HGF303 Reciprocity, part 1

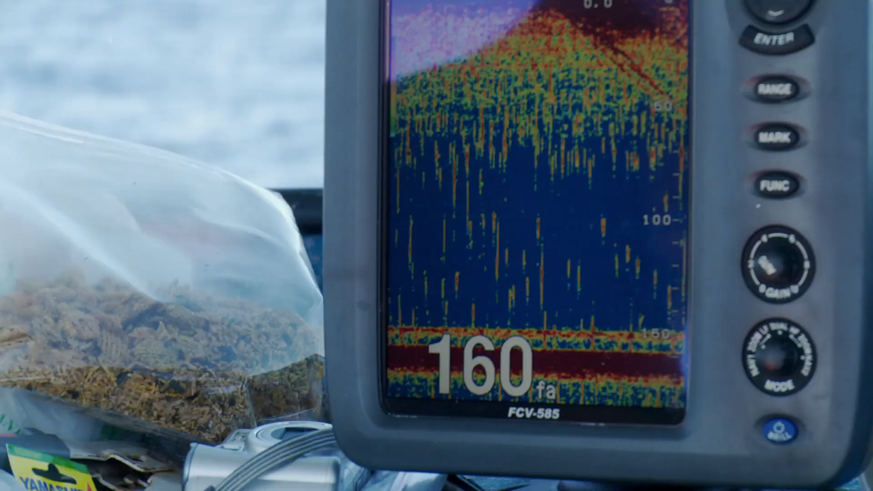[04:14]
On screen: depth 160 fa
Where are we at? 160. 160. Let's see how it goes.